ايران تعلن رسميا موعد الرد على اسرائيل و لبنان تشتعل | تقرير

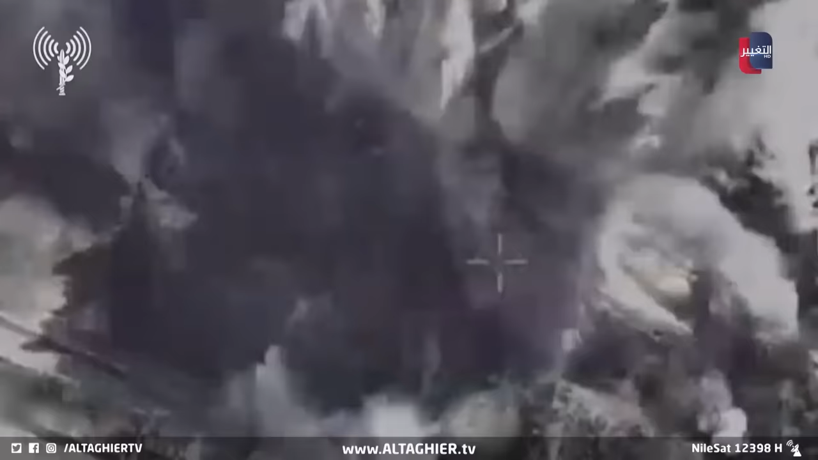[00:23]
للحزب في البقاع شرق لبنان بعد ساعات من اغتيال القيادي حسين علي حسين
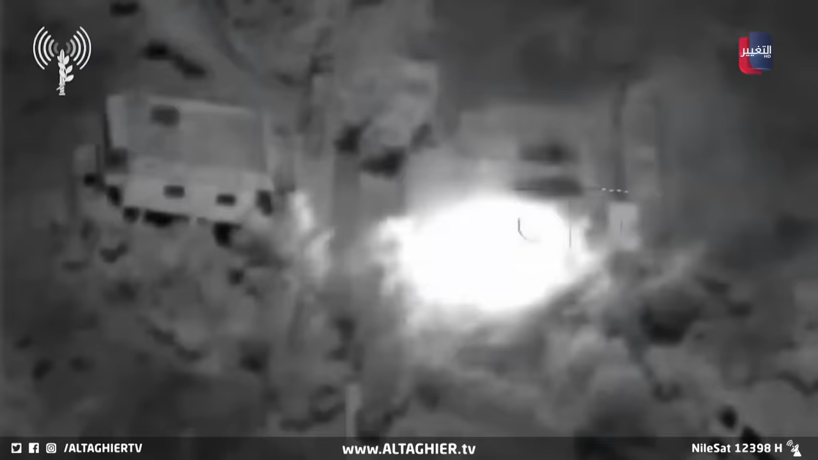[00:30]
مسؤول وحدة الصواريخ عبر استهداف سيارته في